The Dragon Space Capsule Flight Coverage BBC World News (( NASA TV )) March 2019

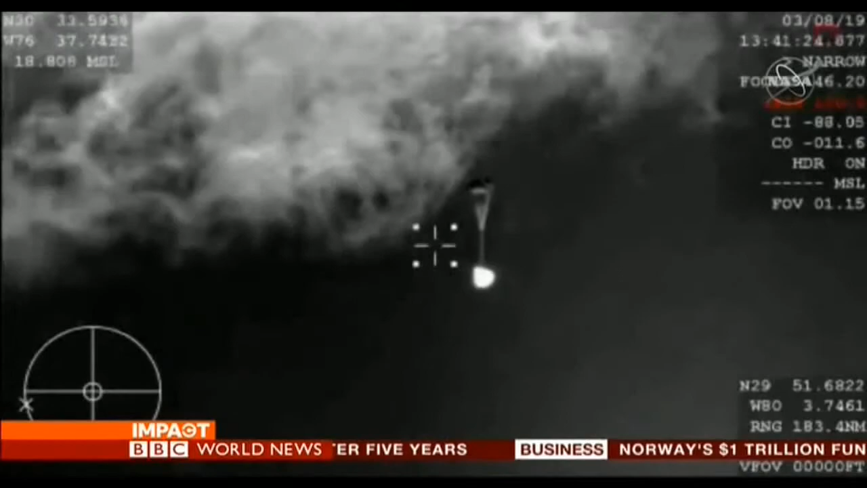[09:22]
So those drogue chutes do the initial slowing, and then they're ultimately going to pull out the four main parachutes responsible for really slowing the spacecraft down.
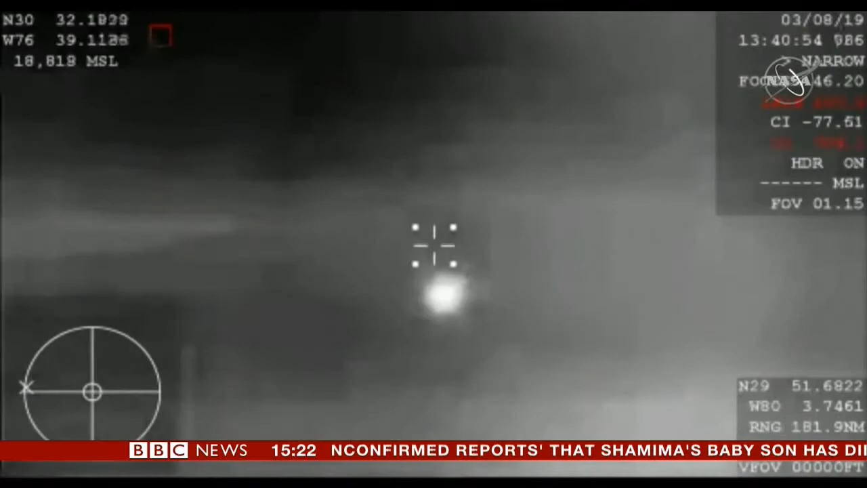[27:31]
Nearly 6 hours later, and we see it enter the Earth's atmosphere. Reach its terminal velocity, basically. Thrusters slow down its descent. Kick in.